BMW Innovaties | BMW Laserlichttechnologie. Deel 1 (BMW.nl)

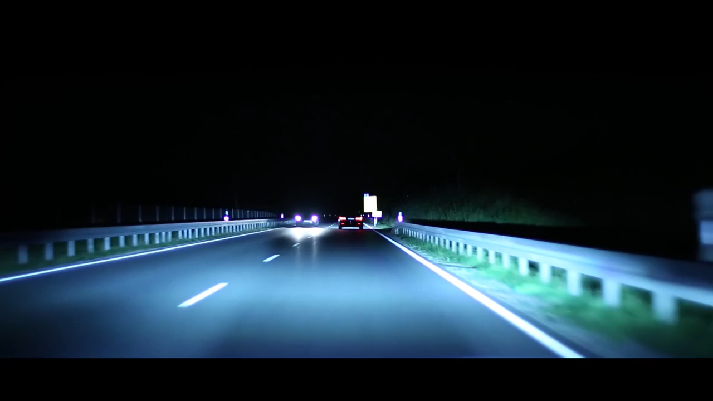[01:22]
driving in front and the oncoming traffic the system divides the light cone so